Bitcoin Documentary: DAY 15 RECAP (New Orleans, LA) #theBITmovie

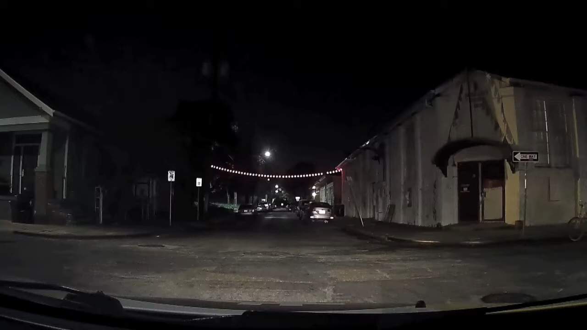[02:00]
As night came we got back into the Bitmobile and headed to the hotel.